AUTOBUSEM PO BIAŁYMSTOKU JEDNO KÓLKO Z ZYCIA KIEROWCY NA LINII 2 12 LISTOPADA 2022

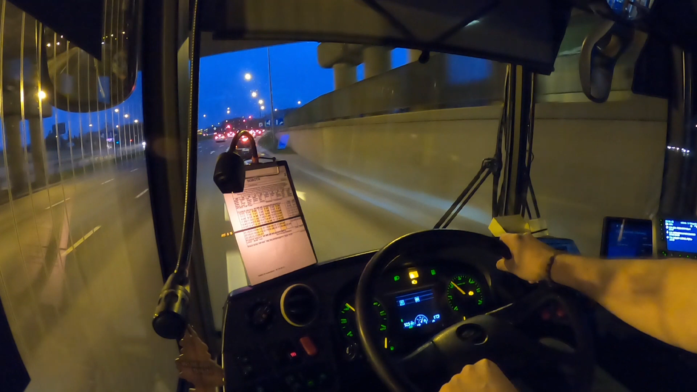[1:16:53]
No jeszcze zrobione to w taki sposób, że nie muszę hamować, to pół biedy, ale są tacy, że na hama się wpychają. Nie patrzą nawet, czy autobus zahamuje, czy nie. A ja na przykład jak zostawiam sobie przed sobą większą odległość, to po to, żeby zwiększyć w razie hamowania odstęp. A oni wtedy wjeżdżają, skracają tą drogę hamowania jeszcze bardziej.
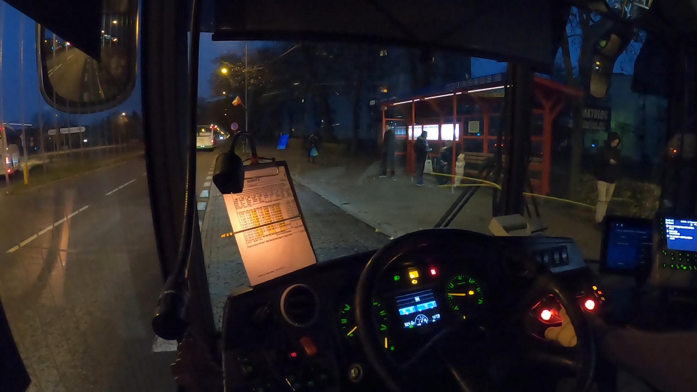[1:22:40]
Trochę za dużo czasu tutaj dali na ten przejazd. Bo w sumie mamy raz, dwa przystanki jeszcze do zrobienia. No i tyle co przejechać z kolejowej na Lipową, no ale 7 minut to trochę za dużo. Bardziej, że dzisiaj sobota.
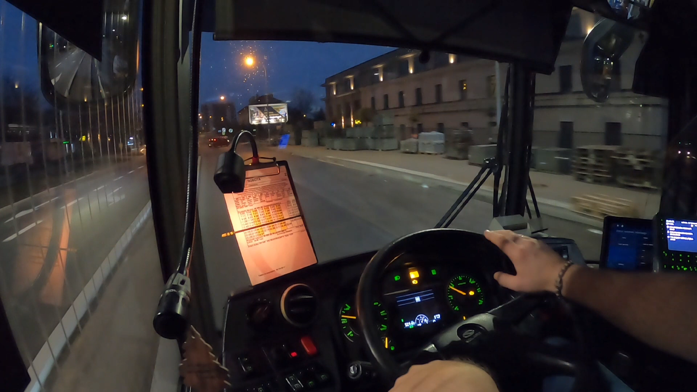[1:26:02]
Ale z zakrętu, jak się wyjedzie, przy samym krawężniku przecież nie da się jechać po całym łuku. Nie będzie to możliwe, więc trzeba będzie na ten łuk wjechać. No nie wiem, może przesadzam. Zobaczymy, jak oddadzą do użytku przystanek. Na razie nie ma co przeżywać, jedziemy dalej. Która to jest godzina? 6 po 3 minuty mamy, więc jeszcze
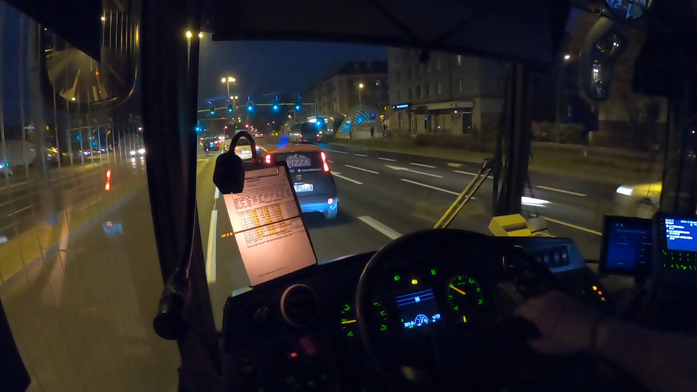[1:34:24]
Jedźcie, jedźcie, nie stójcie, kurde. Pedałować, a nie hamować. W ostatniej chwili się udało.
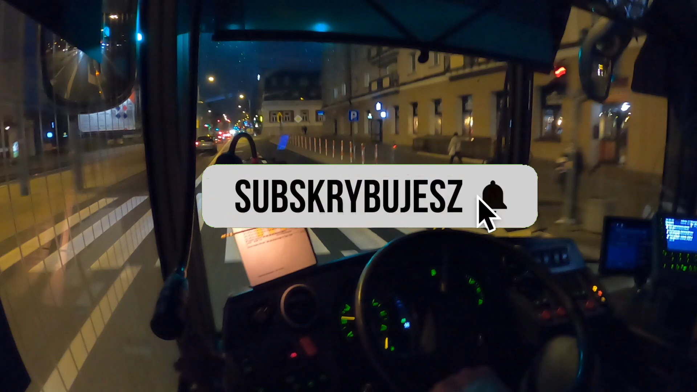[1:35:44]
Na razie minuta, ale teraz zobaczymy co dalej. Tu smerfy idą. Jedyny plus dzisiejszych wojaży po mieście na warszawskiej nie ma. Nie stoją poparkowane samochody, byle jak, tak jak zazwyczaj.